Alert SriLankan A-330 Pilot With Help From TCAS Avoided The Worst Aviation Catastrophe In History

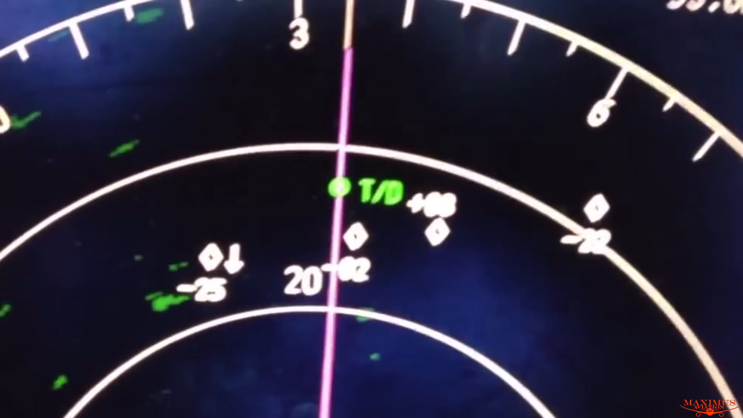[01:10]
TCAS warned the pilot of Flight 2397 to climb to avoid a collision with the DHL Flight 611.